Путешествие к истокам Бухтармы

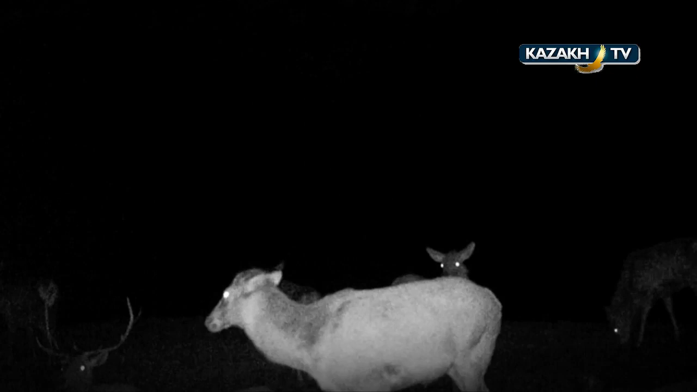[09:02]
На фотоловушках богатый улов Моралы, медведи,
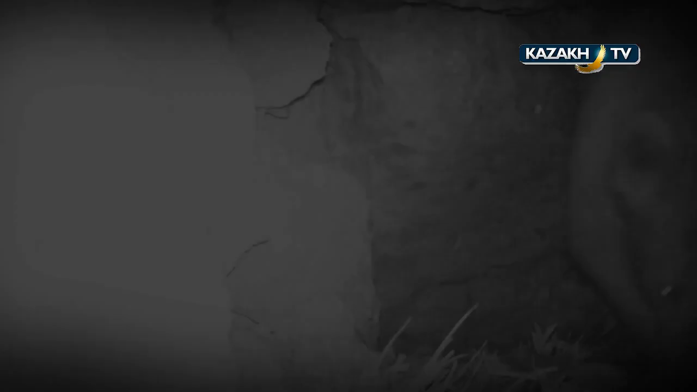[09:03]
козероги, кабарга, лоси, кабаны, косули и другие животные
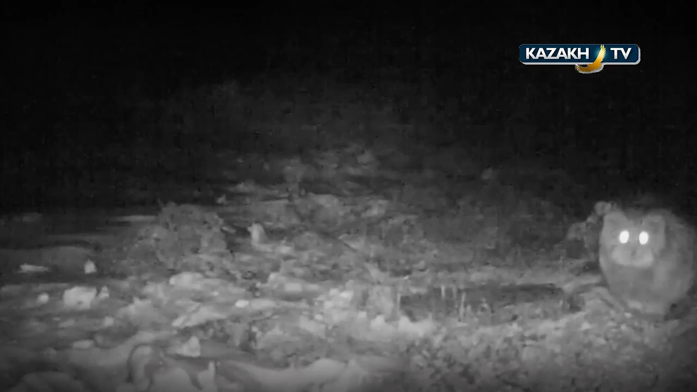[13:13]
этой же тропе ловушка запечатлела Манула – еще одного редкого представителя семейства кошачьих Фотоулов оказался богатым и разнообразным Теперь его нужно обработать и систематизировать в научном отделе